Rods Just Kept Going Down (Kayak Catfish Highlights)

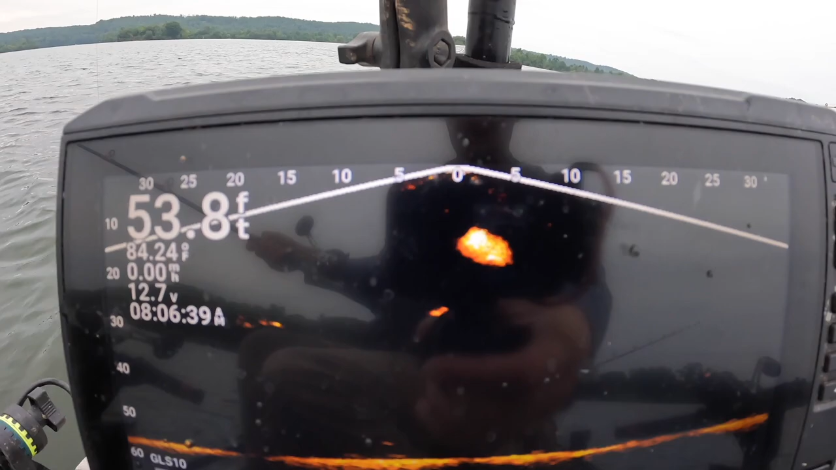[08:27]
On screen: depth 53.8 ft, water 84.24°F
That may be some shad, actually. I thought that was him I was pulling up.
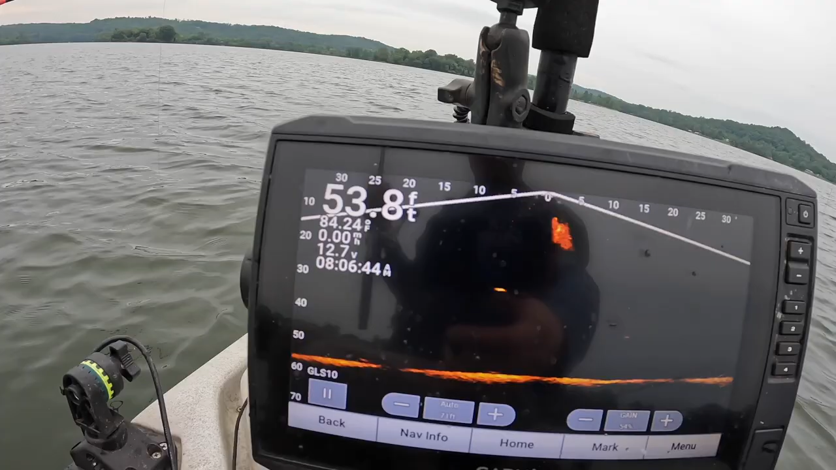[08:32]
On screen: depth 53.8 ft
Maybe I'm imagining things. No, I think it is. I think it was some bubbles coming up there. He was...
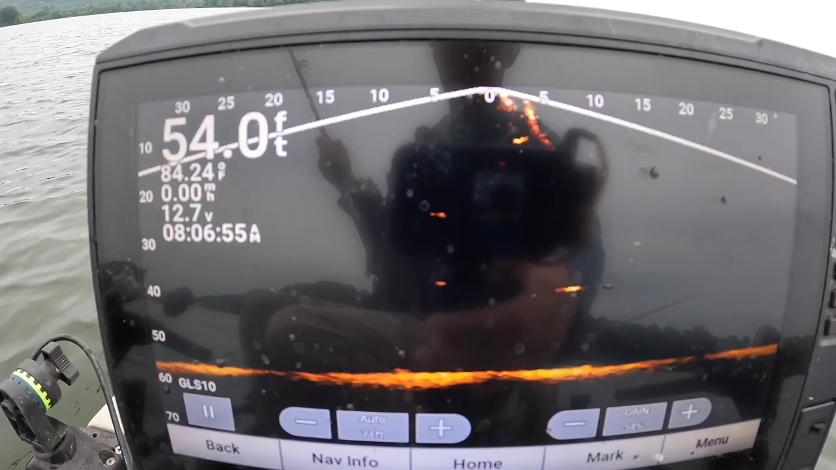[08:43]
On screen: depth 54.0 ft
Ah, hell, I don't know. Don't pay no attention to me, people. I don't know what hell I'm... There's the bubbles.